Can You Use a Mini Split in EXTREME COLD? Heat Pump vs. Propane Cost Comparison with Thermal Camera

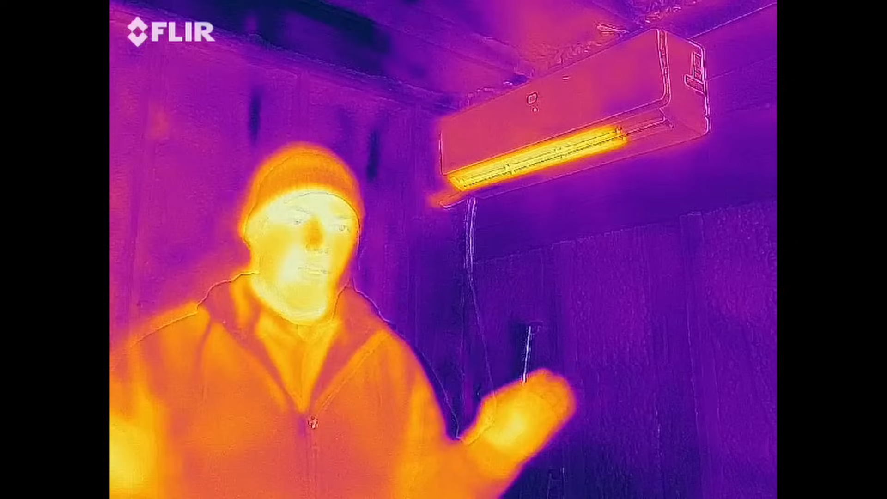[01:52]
Now a great way to be able to visualize how an air conditioner or a heat pump works is to use a thermal camera. That's what you guys are looking through right now. As you can see the camera is looking at where there is heat and lack of heat instead of visible light. Right now obviously it's running in heating mode and you can see that because of that glowing portion right there that is warmer than the environment.
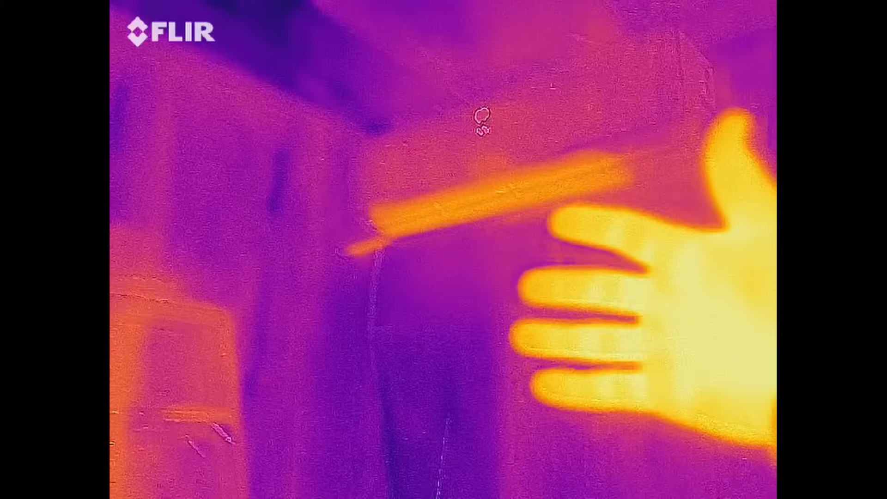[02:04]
The way the thermal camera works is anything that's hot will show up kind of in that bright yellow or orange color
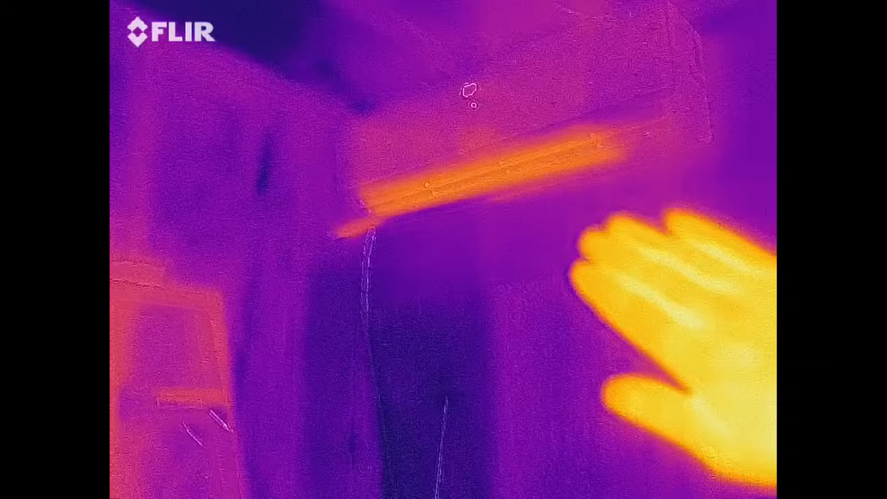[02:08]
and
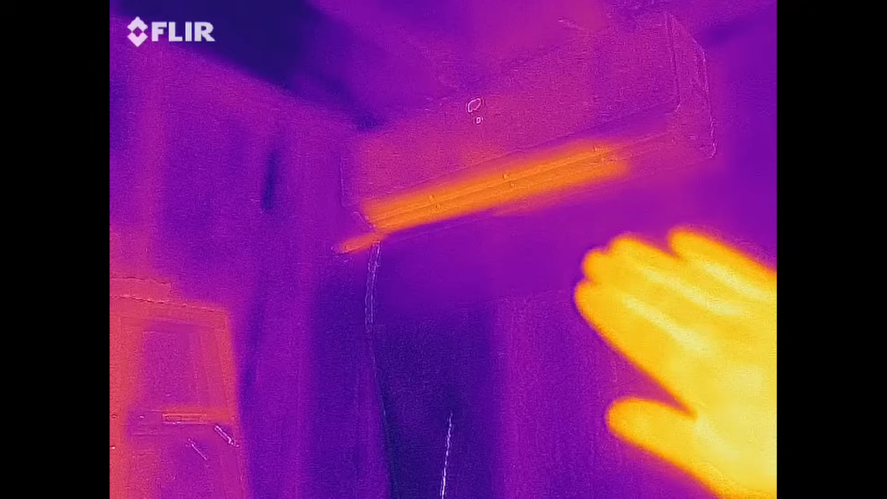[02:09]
then anything cooler will be the darker color. So it's really nice because you can distinguish what exactly is going on.
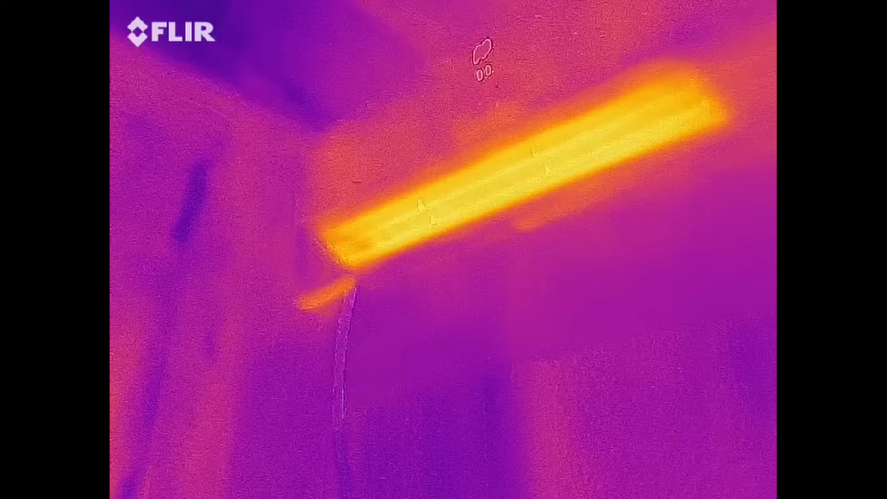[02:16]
So right over here on the edge you can see where that line set first comes through the wall. That is actually showing up a little bit brighter
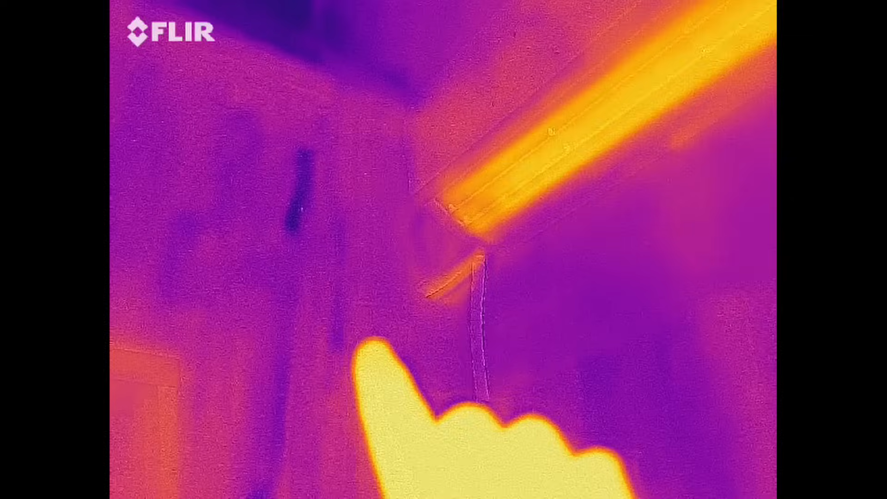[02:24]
than the surroundings even though it is insulated and then it's really bright right there where the coil is located.
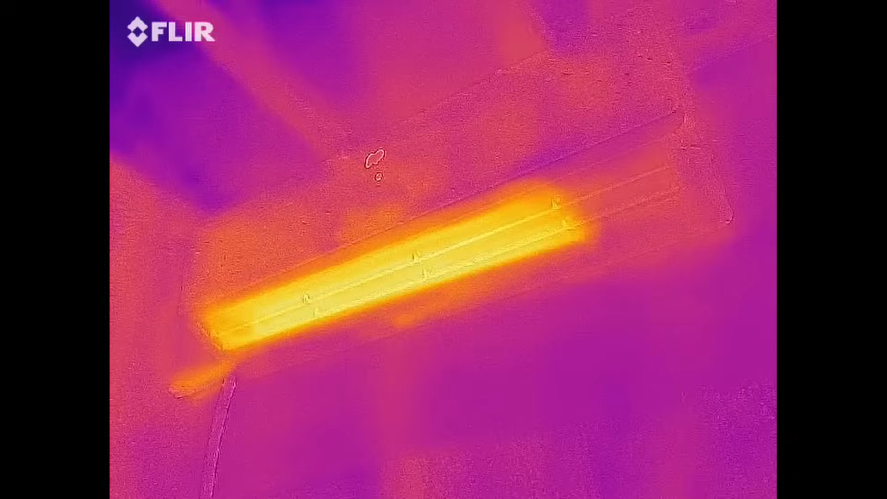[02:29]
Right now that coil is acting as the condenser portion of the
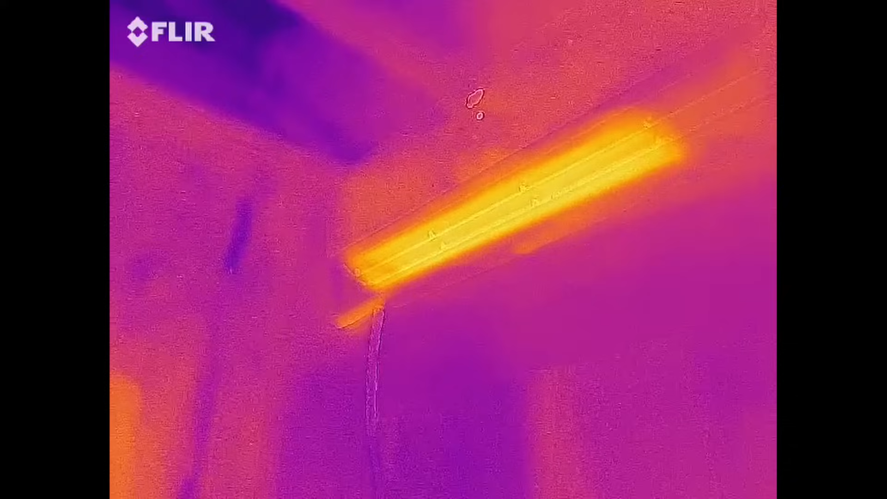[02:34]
coil and not the evaporator like it typically would in air conditioning. And that's the unique thing about many splits or heat pumps in general actually is that they can
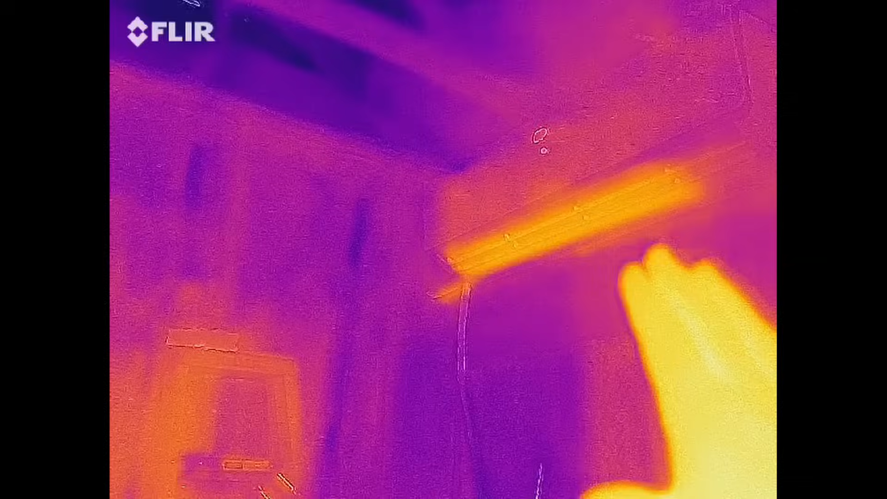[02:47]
in the inside or in the outside unit to be either the condenser or the evaporator.
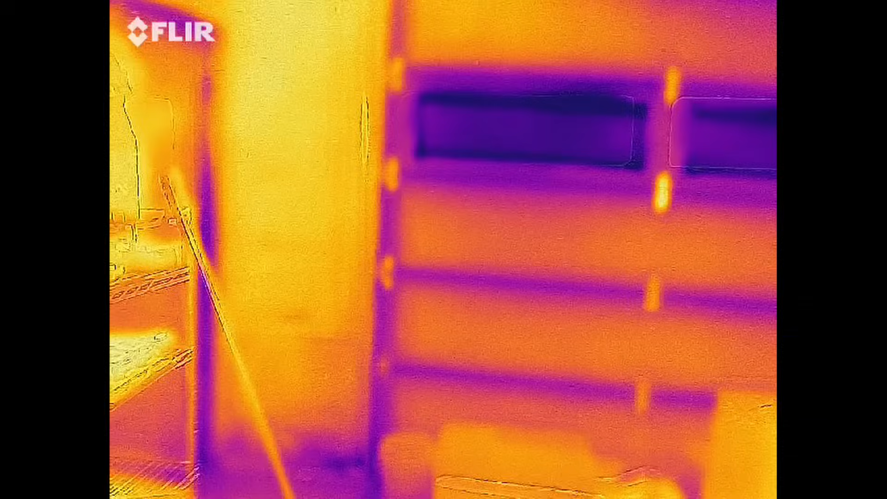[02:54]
Let's go outside and take a look at exactly what is going on on the outside unit.
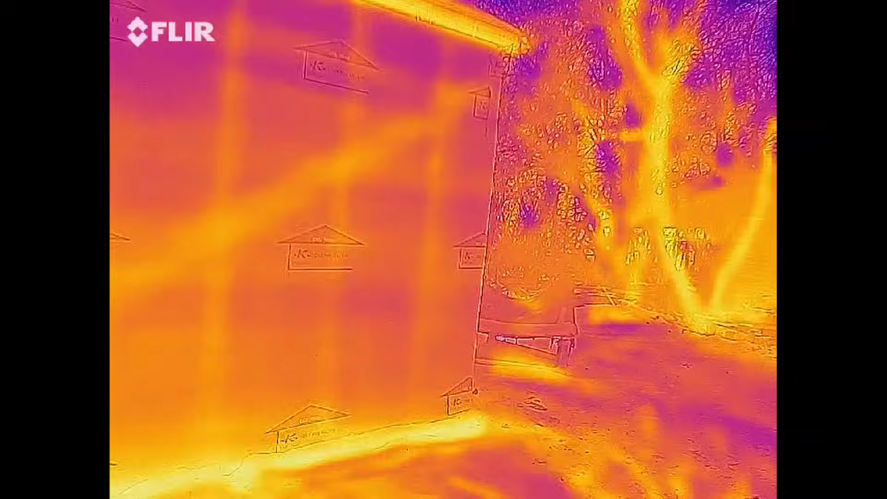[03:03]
Look at that that's kind of cool so you can see the framing members from inside the building are transferring through to the outside
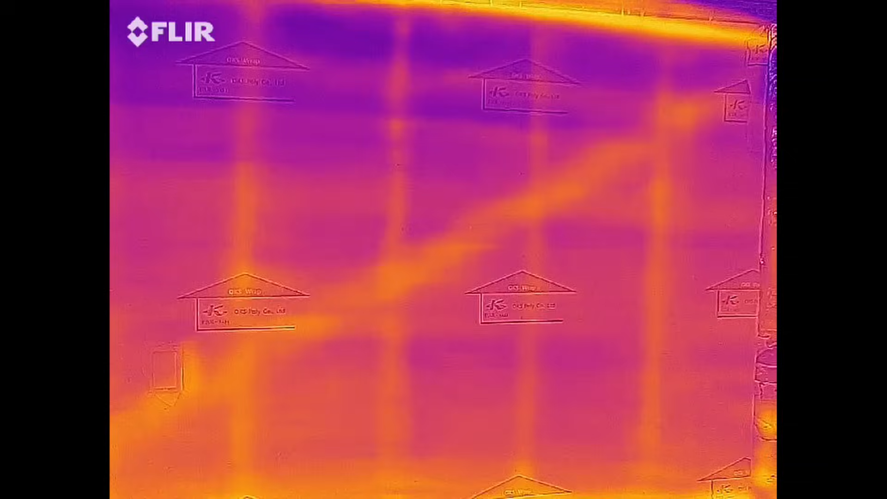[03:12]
where you can see that it's warmer where the framing members are and less warm in between where the insulation is thicker.
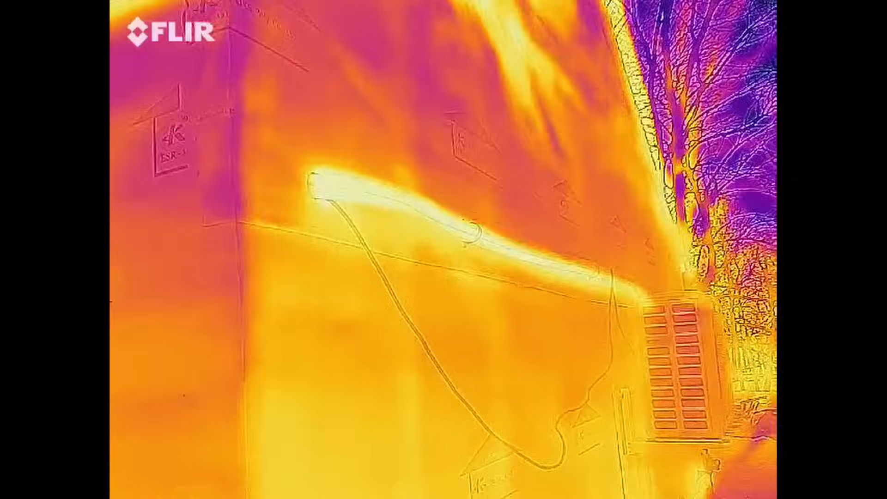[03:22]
So right over here you can see the line sets coming out of the back of the garage and that is warmer than the ambient environment even though it is insulated.
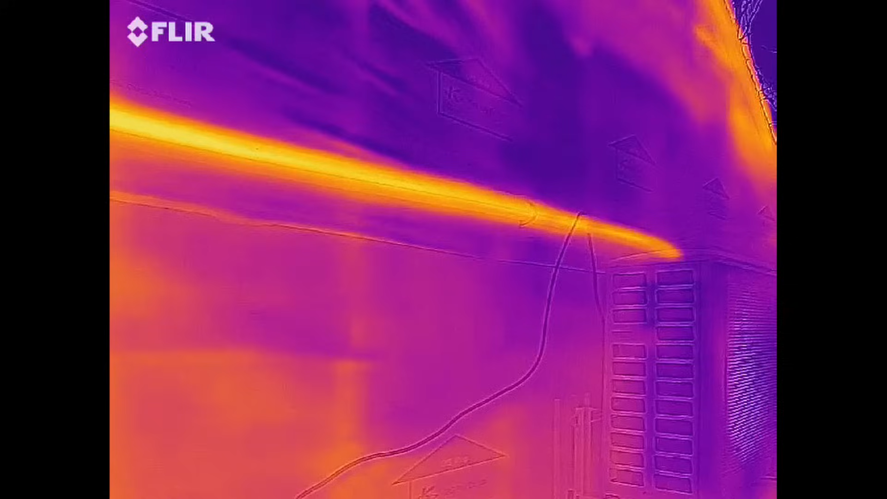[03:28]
Now right here this is a really interesting view. You can see that the coil that is inside of this outdoor unit is colder than the ambient environment.
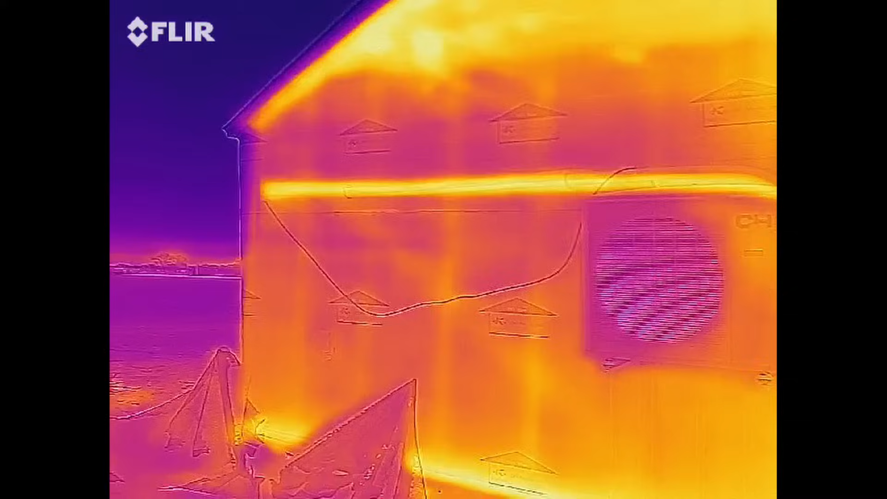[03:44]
it's like zero degrees it's actually like minus five degrees Fahrenheit right now here in Minnesota.
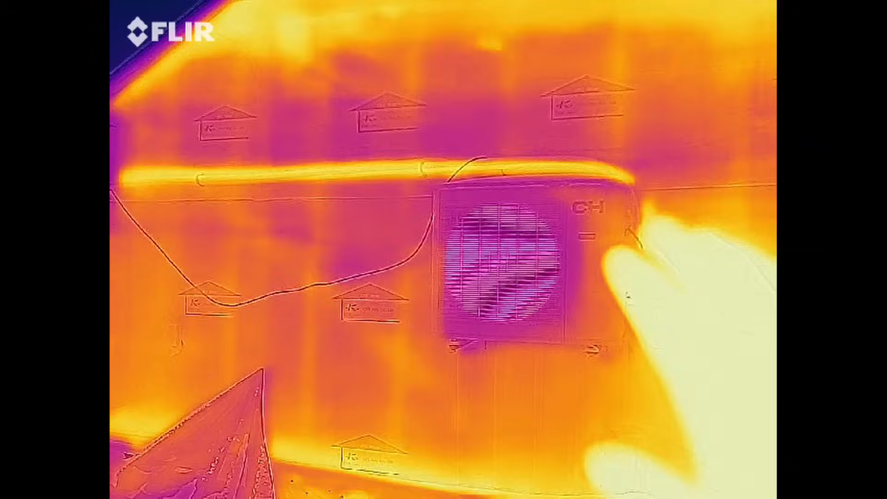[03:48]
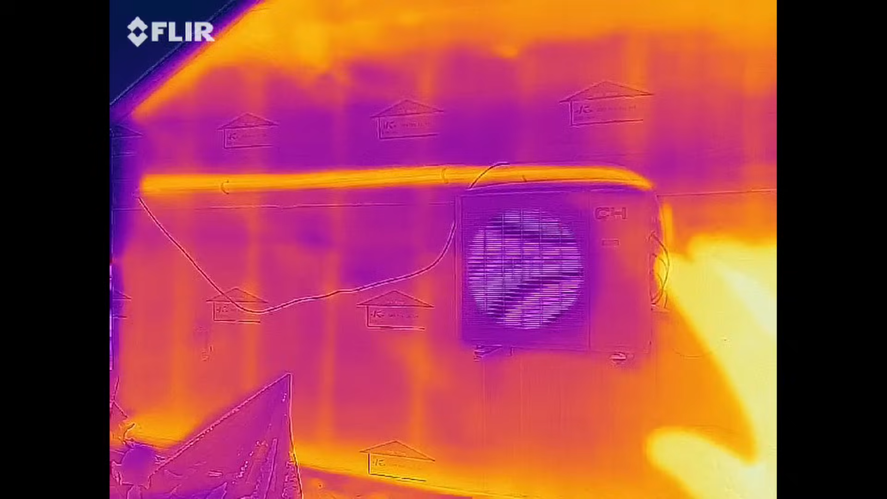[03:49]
Even though it's so cold outside it's still pulling heat out of the air
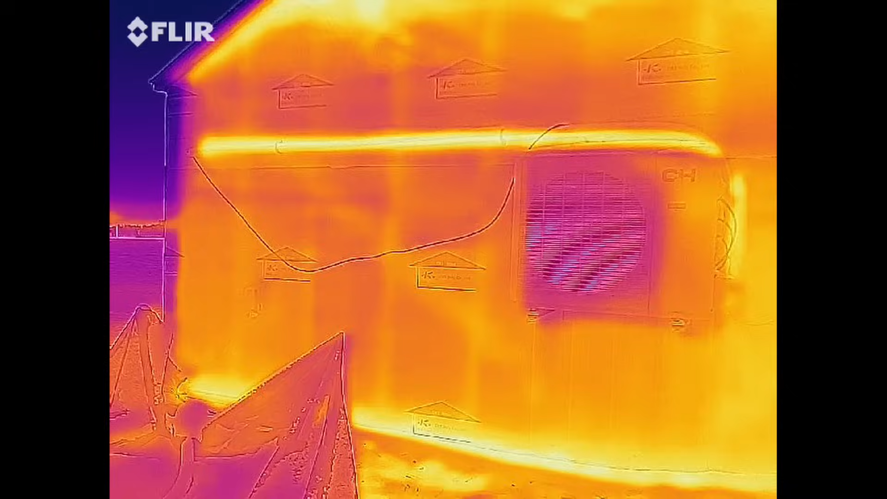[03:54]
so it's taking heat out of the air so coming into that coil it's
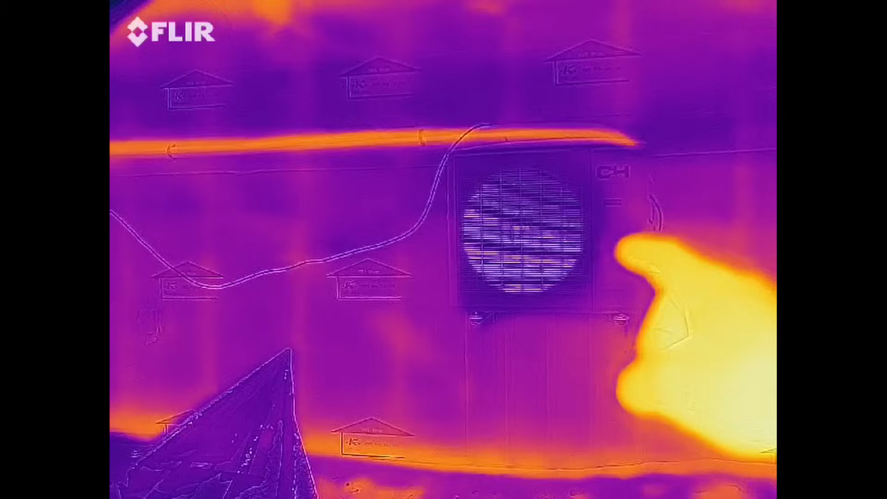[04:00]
probably like
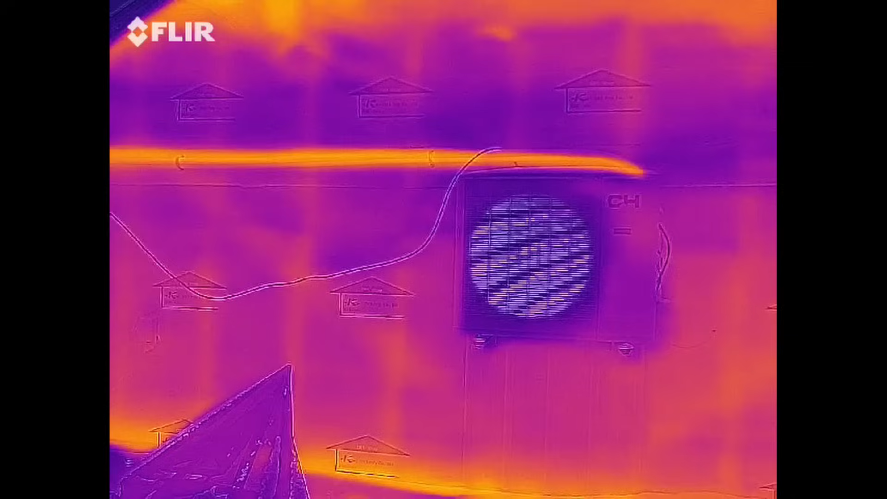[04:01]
let's just say it's zero degree air and coming out of the coil is probably like minus three or minus five.